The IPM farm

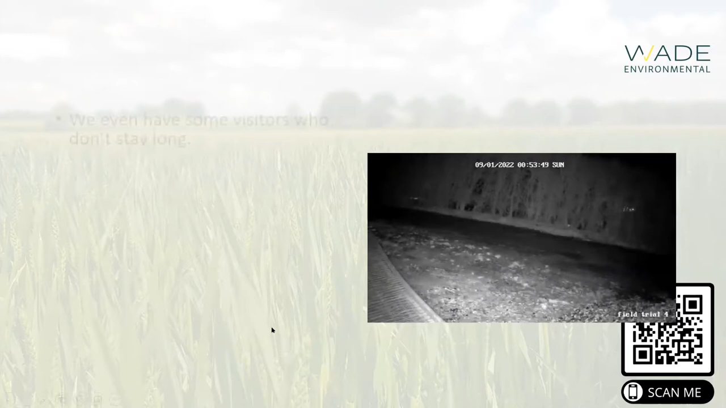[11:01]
so we also and just here we go we have some some visitors and some of them don't stay very long at all that's that blur of motion running up and down the path so i absolutely love that video um that's a hare um and we we weirdly enough we don't have any foxes on this site but we do have a lot of hares and we do have a lot of buzzards and they are constantly setting off the cameras and as you can see here this video isn't
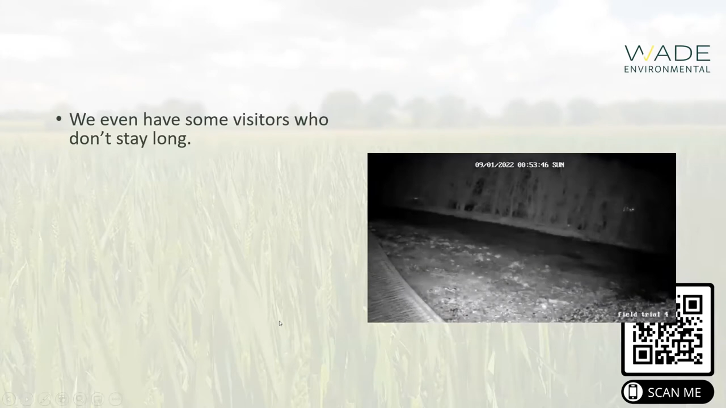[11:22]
sped up these guys just genuinely are greased lightning they're incredible animals um but all of this you know the weasels the hares um the birds of prey are all indicative of a very healthy ecosystem and so that's what we want to try and uh keep and commit to and um make sure that we don't damage by what we do um and it means that we have to have a good and hard look not just about how we control rodents um sorry it means we need to have a look at how we control rodents not just a case